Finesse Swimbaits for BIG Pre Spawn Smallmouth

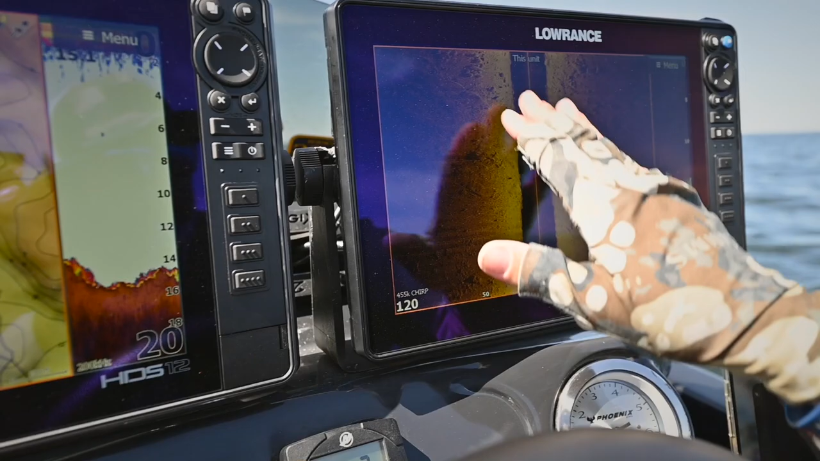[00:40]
And you can just kind of see as you come off and into these deeper ditches, you got a bunch of busted up rock. It comes up and down, up and down. Those fish can use these broken rock areas
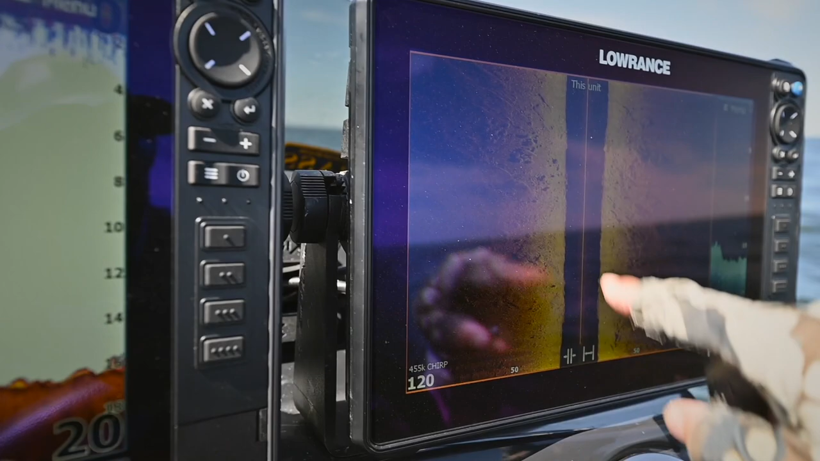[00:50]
and just kind of slide in until they hit a little stopping point and they all huddle up.